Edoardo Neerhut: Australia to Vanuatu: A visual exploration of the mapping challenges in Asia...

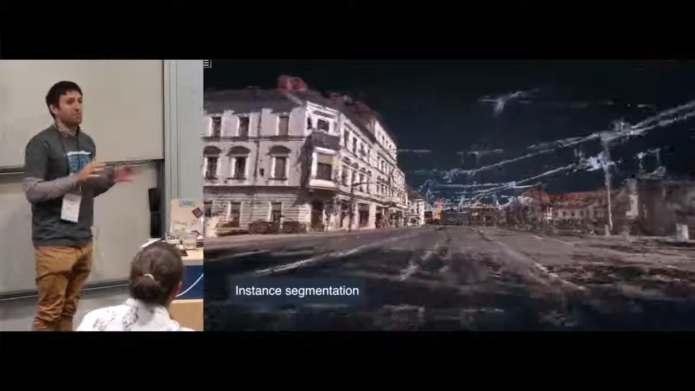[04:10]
So we're identifying points that we know are the same across different images, reconstructing that,
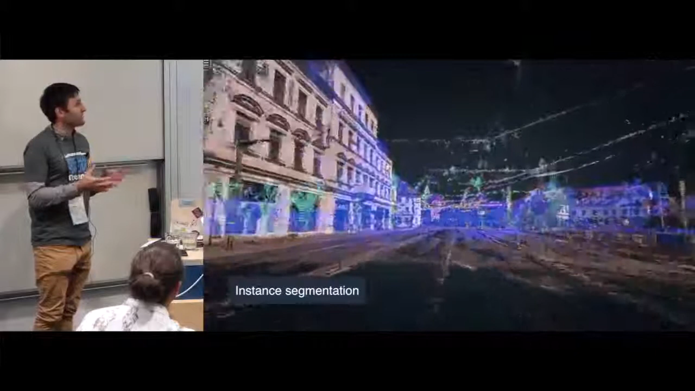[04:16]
and that allows us to know where your photo was taken a bit better than we otherwise would,
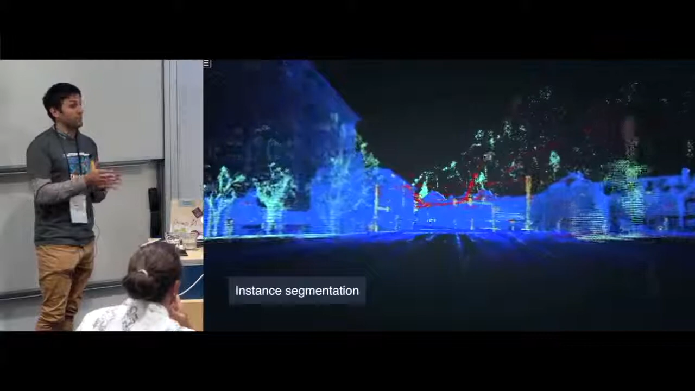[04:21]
particularly if the GPS is bad, but also to identify objects like this.
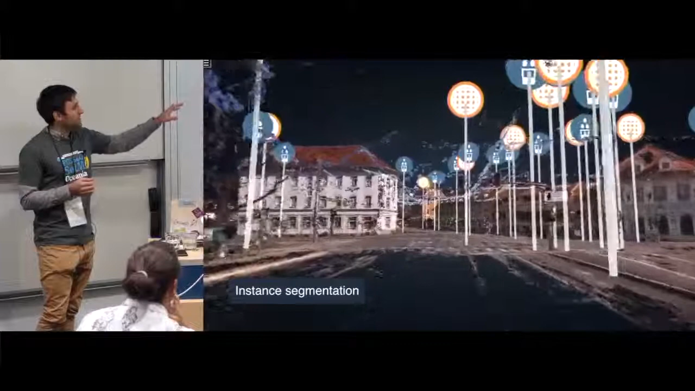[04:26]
So there's trash cans, we've got utility poles,